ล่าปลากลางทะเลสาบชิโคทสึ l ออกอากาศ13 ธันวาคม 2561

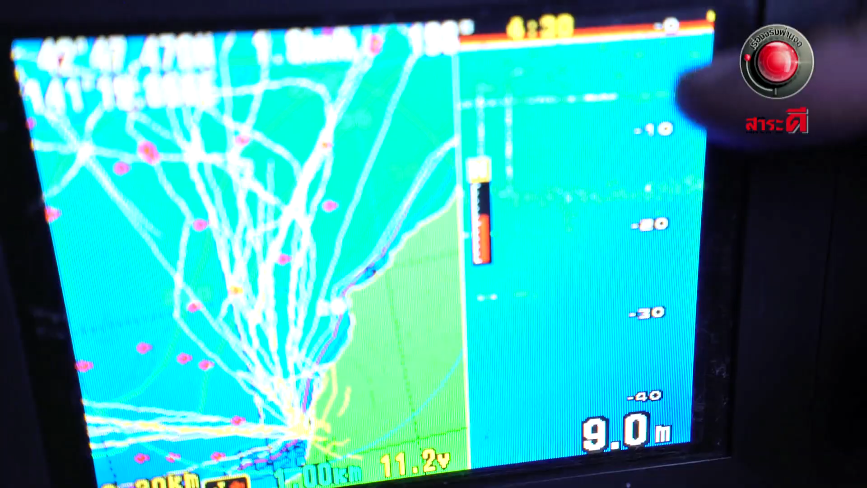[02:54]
On screen: depth 9.0 m
ีปลาวิ่งอยู่น
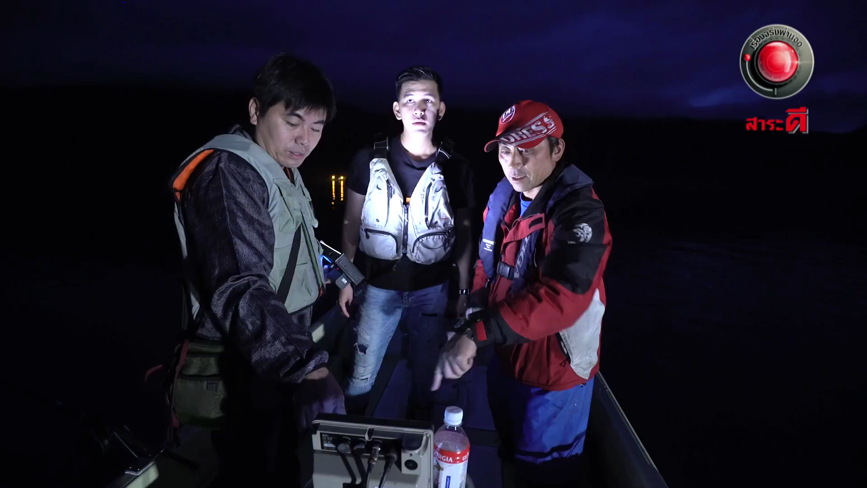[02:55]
ี่คือเช่นที่เขาใส่- ไปเป็นลงไปตรงนี้ ตรงน
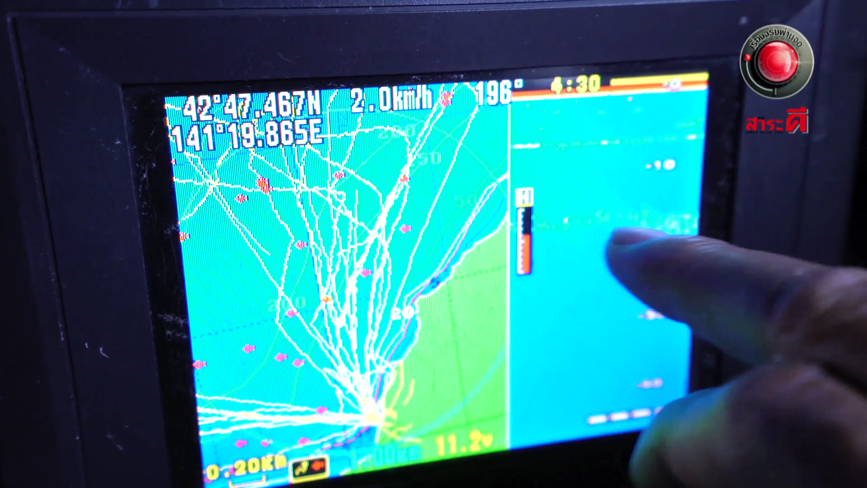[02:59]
On screen: speed 2.0 km/h
ี้ ตรงนี้ นอบ รามากระจากระจากระจายอยู่- ว้าว!-